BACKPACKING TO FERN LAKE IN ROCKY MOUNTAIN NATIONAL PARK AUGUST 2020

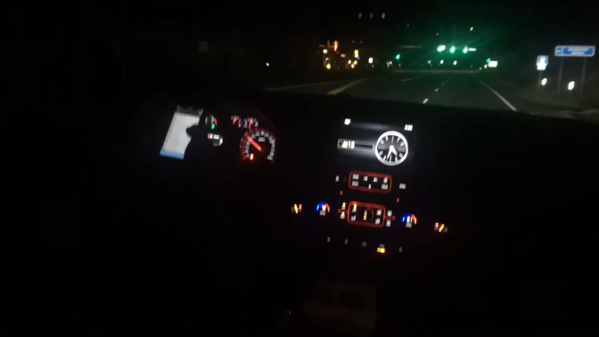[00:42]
It's about, what, Tim, about 49 degrees. It's 4:30 in the morning. You got about an hour and a half or so ride to get to the trailhead. We'll try to be there around 6 so we can get a parking spot. Check you out later. Bull. We can park right there if we need to.